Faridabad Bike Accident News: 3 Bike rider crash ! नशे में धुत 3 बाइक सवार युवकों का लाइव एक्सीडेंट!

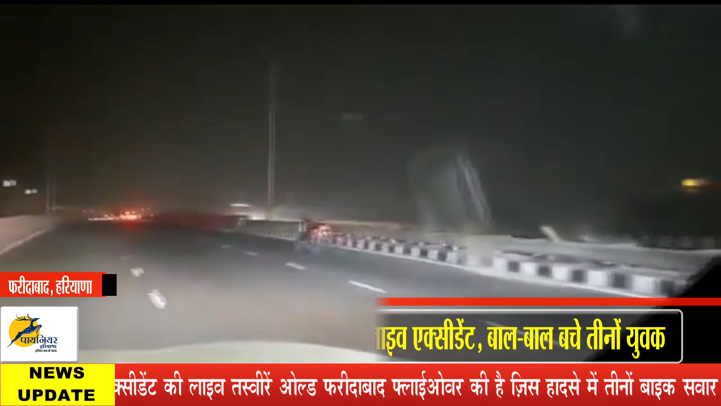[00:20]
युकों के सर पर मौत दोड़ती रही इन बाइक सवार युकों की बाइक हाईवे पर लहराती हुई नजर आए और फिर आनियंदरित होकर डिवाइडर से जातक राई ये पूरा वाक्य बाइक के